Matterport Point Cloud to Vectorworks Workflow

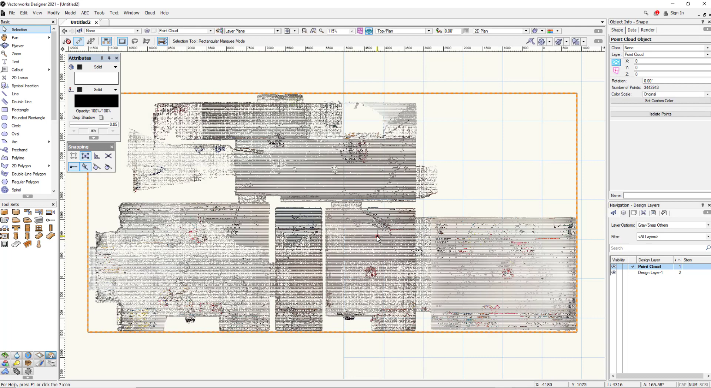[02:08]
So here you can see the point cloud looking at it from a plan view. It doesn't exactly look exciting but a point cloud is basically millions and millions of dots.